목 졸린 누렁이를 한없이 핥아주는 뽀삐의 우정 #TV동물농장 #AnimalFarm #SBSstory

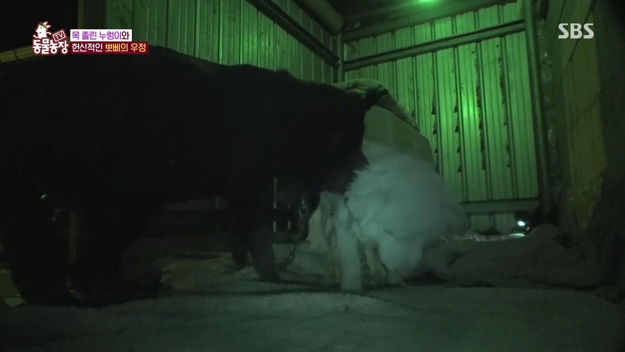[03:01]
오늘 밤도 어김없이 누렁이가 뽀삐를 찾아왔습니다. 살이 패이고 짓물러 피고름이 흥건한 누렁이 아픈 목을 뽀삐는 핥고 또 핥아주는데요.
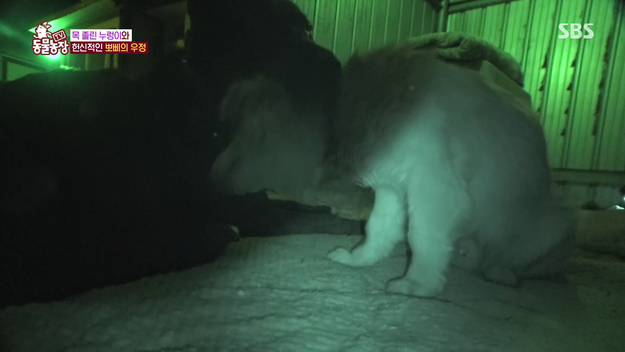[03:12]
뽀삐가 건네는 위로에 잠시나마 아픔을
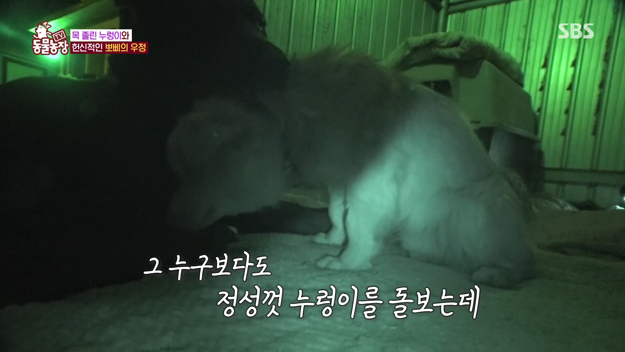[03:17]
잊기라도 하듯 누렁이가 꼬리를 흔들어 보입니다.
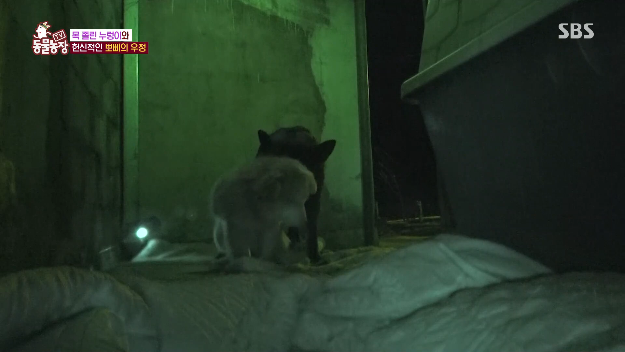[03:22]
그리고 잠시 후
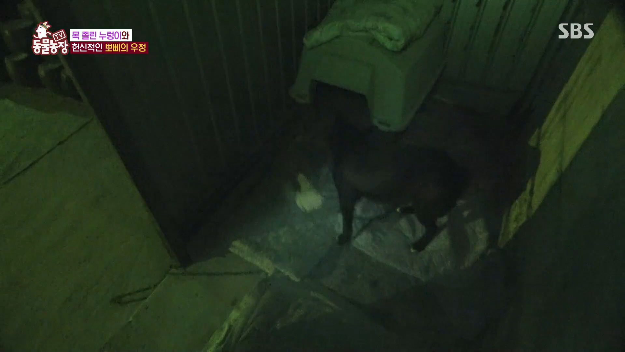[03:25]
누렁이를 제 집 안으로 들여보낸 뽀삐는 그 앞에 자리를 잡고 잠을 청하는데요.